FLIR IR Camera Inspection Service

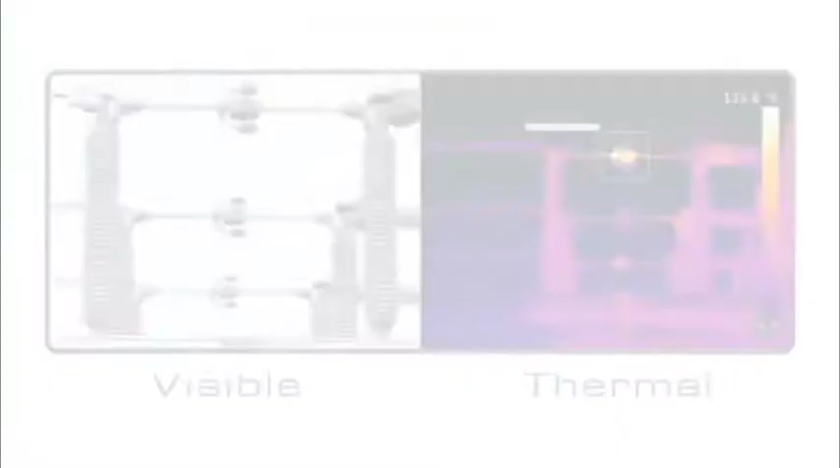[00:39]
and FLIR infrared cameras find these hot spots faster
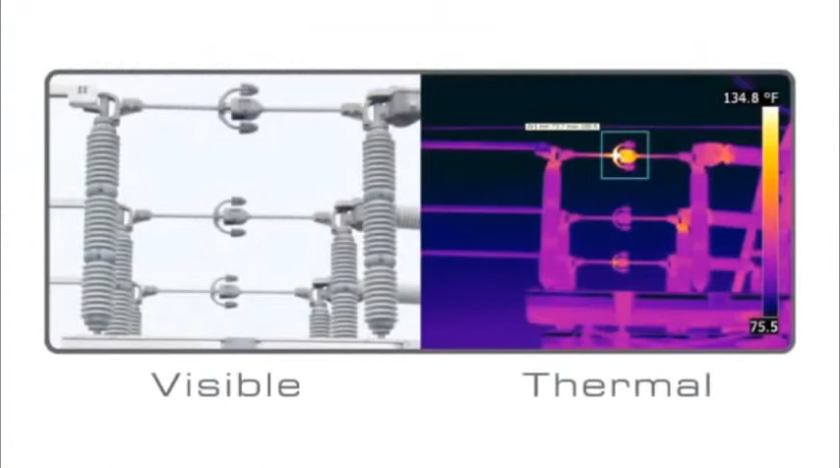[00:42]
On screen: scale top 134.8°F
and more accurately than any other predictive maintenance technology. A FLIR infrared camera is a thermal imager.
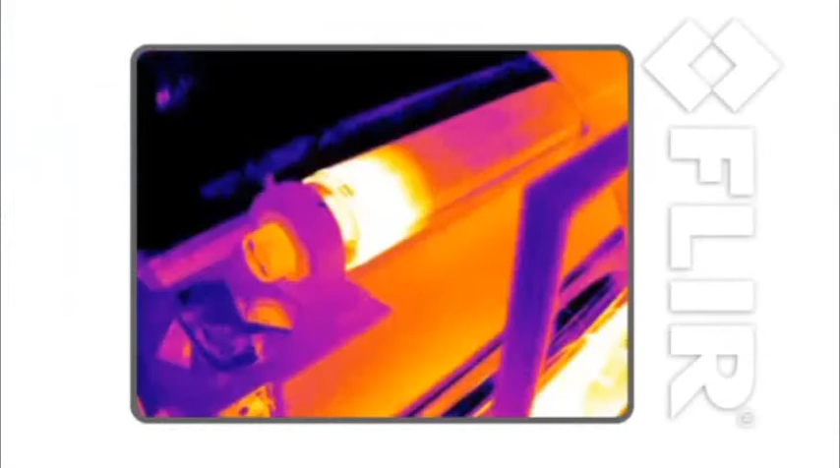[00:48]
It makes pictures from heat, not light.
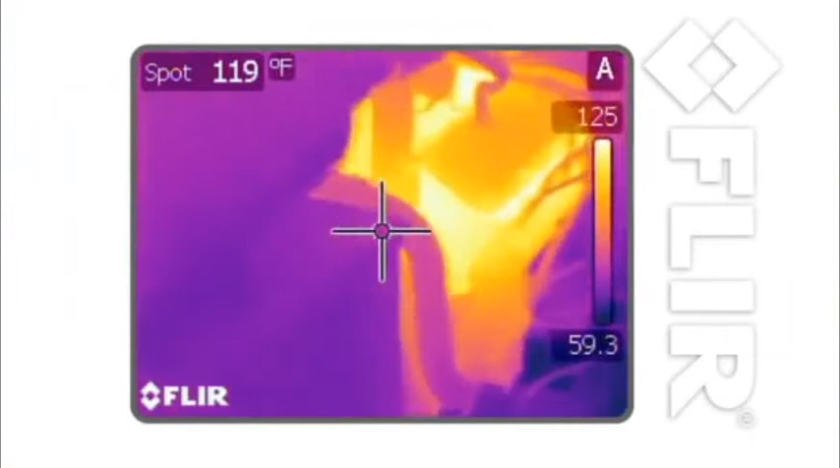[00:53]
On screen: spot 119°F
This means you can accurately measure temperatures while staying at a safe distance from energized or moving equipment.
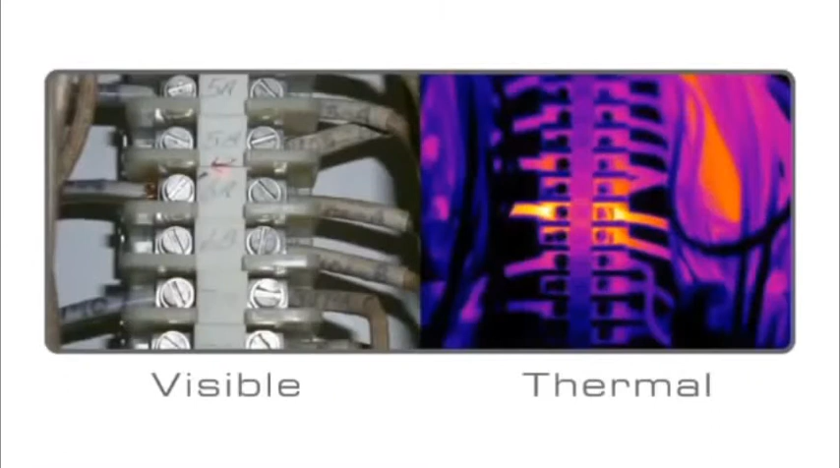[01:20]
FLIR cameras let you scan large areas quickly,
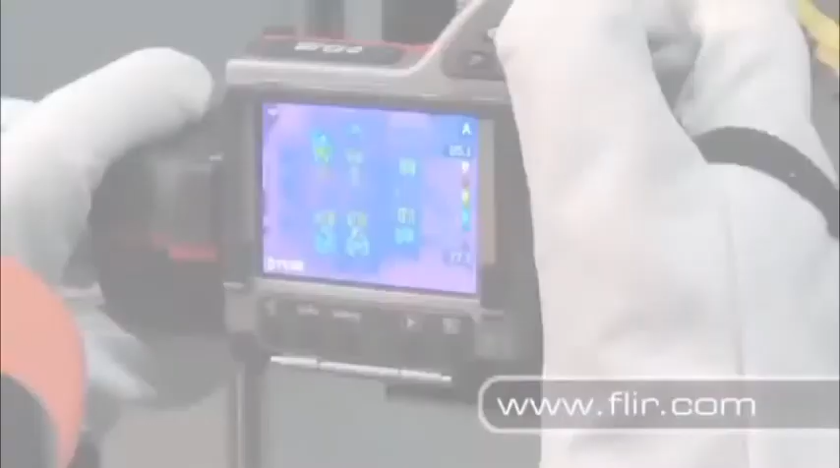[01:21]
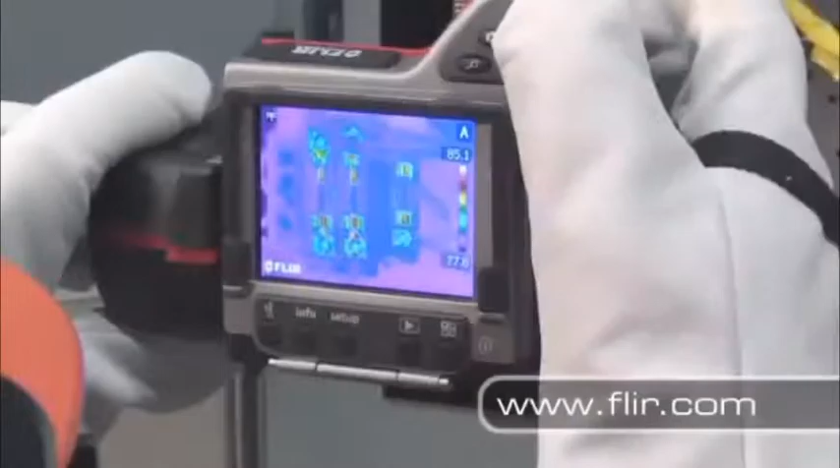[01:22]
identify problems visually,
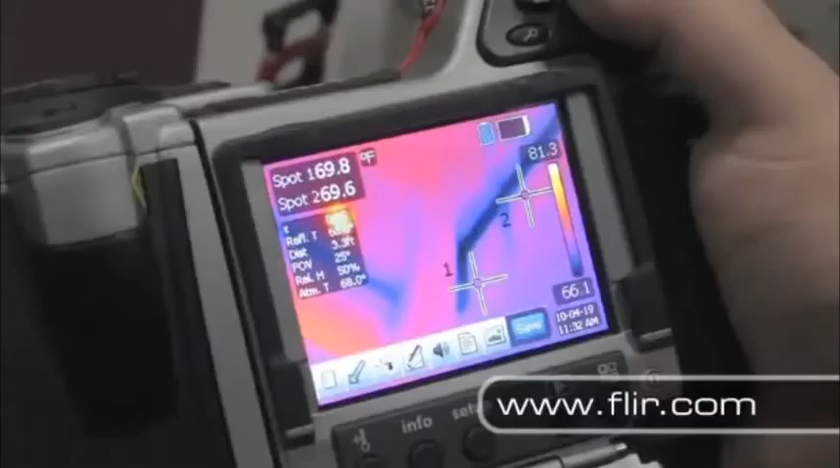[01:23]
and document them accurately, so other team members can do their jobs efficiently and safely.
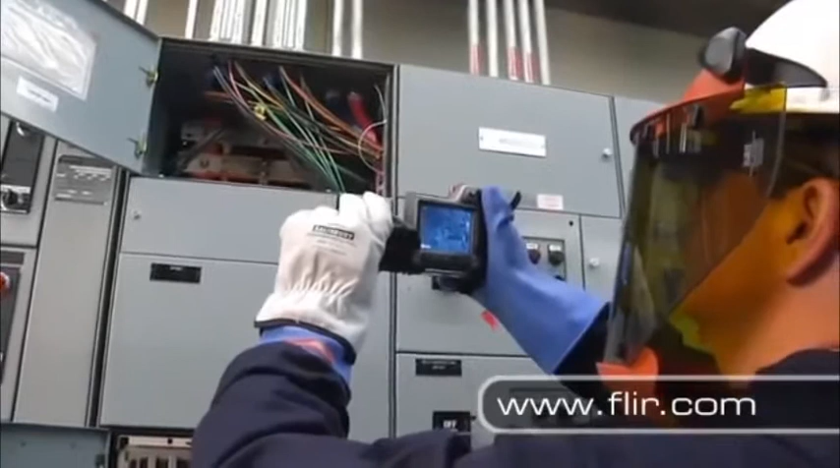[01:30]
FLIR cameras can help you find a variety of problems in different kinds of electrical equipment,
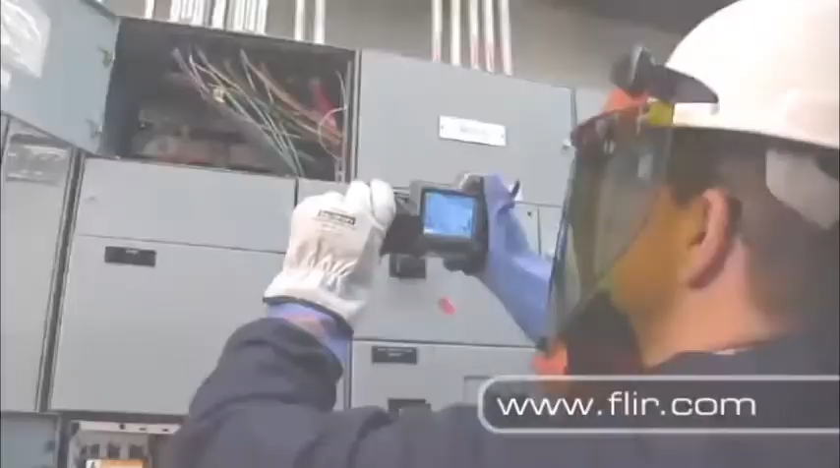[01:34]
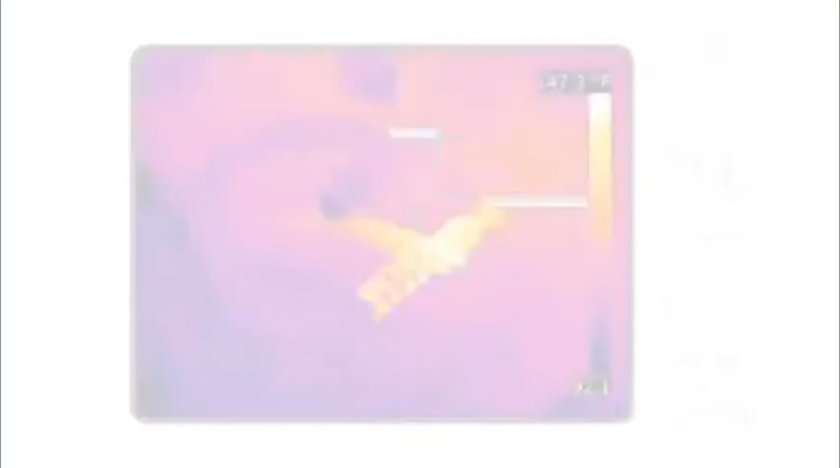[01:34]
including loose electrical connections and overloaded circuits.
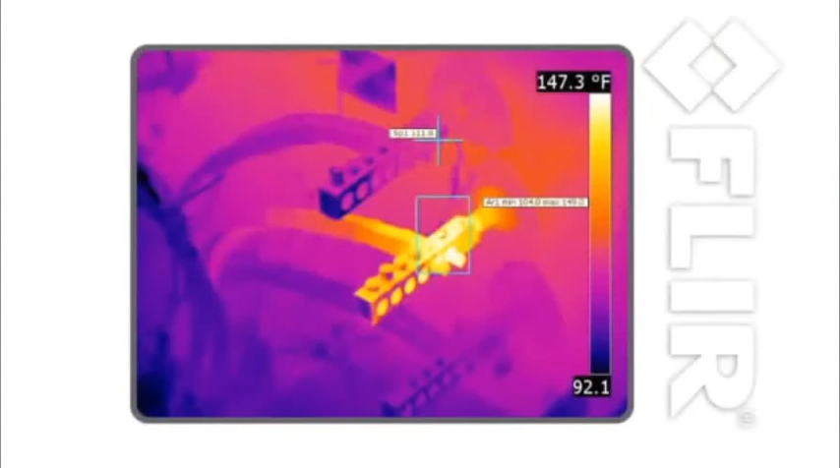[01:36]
On screen: scale top 147.3°F
Thermal imaging is great at finding problems in mechanical equipment too,
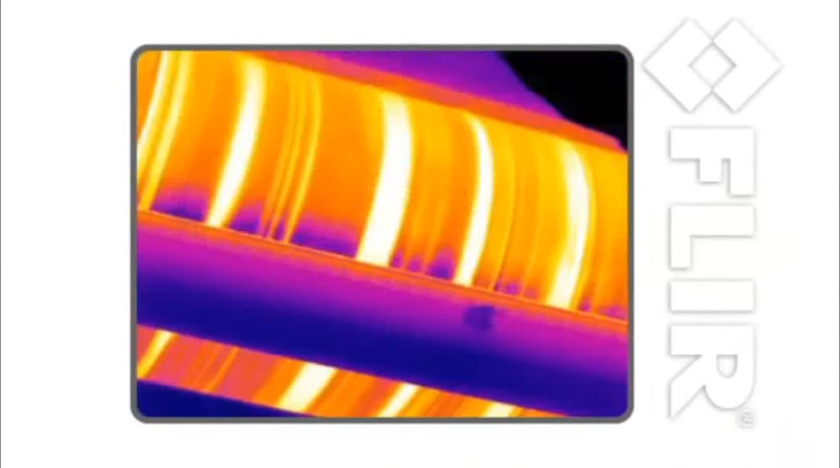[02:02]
You can also use FLIR cameras to find HVAC problems,
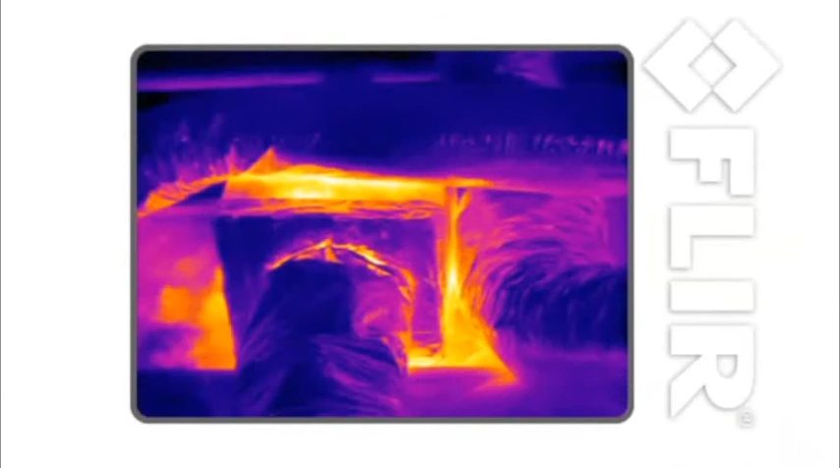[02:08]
roof leaks, steam distribution problems, damaged insulation, and water damage.